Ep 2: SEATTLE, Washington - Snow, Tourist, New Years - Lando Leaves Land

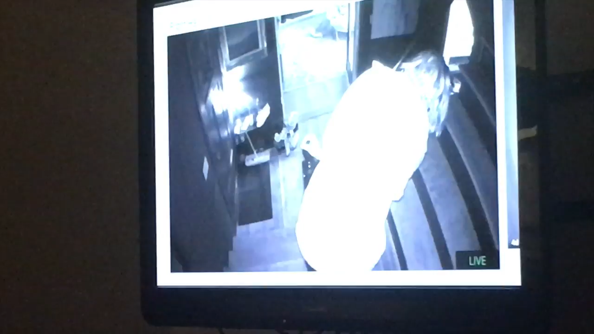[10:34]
and we just stayed in and got a little weird with the security camera and pretended like we were in a scary movie.